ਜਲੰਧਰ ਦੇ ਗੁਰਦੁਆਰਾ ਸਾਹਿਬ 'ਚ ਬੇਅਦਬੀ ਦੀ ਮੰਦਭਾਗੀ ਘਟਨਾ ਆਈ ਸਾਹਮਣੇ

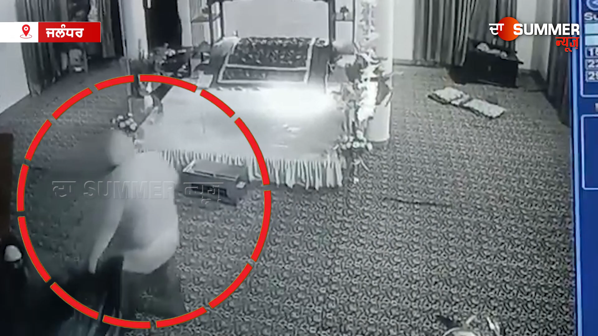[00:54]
है के विक्ती अंदर ओंदा गुर्द्वारा साइब दे सब्तों पहला रुमाला साइब दे नाल छेडखानी करदा है तोडफोड करदा होया नजर ओंदा गुलक
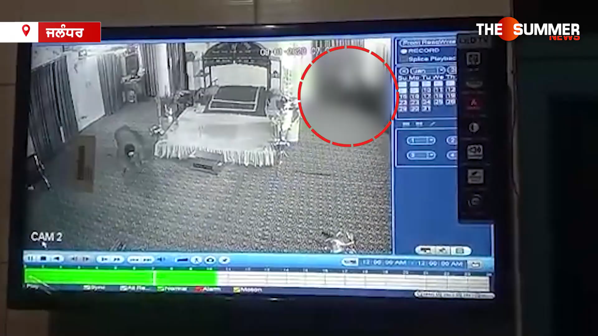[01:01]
नू तोड़न दी जड� गुलक नू तोड़न दी कोशश वी उस दे वलो कीती जानी है सारियां तस्वीरां सीसी टीवी कैमरे दे विच खैद होया ने किस तरह दिनाल बियद भी